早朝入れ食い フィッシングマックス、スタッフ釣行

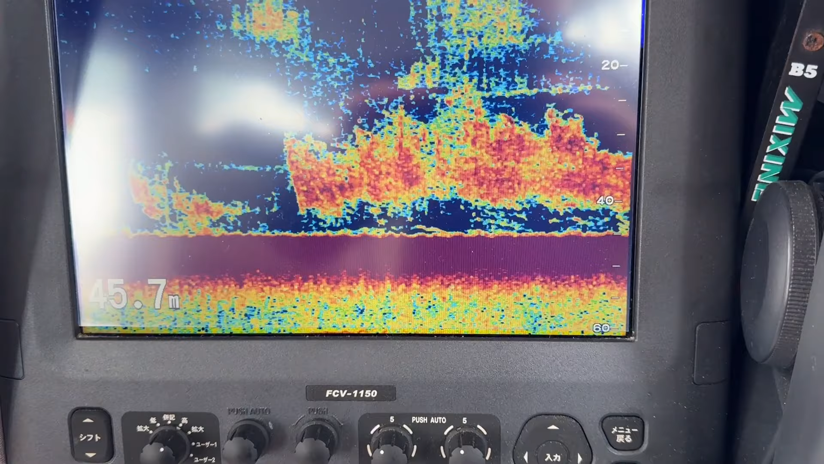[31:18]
On screen: depth 45.7 m
変えてみて、魚影はね、こんなに今のようにね、ぶわーっとね、たくさん見えてましたけどね、今日はね、デカオニというのがね、残念ながら出ませんでした。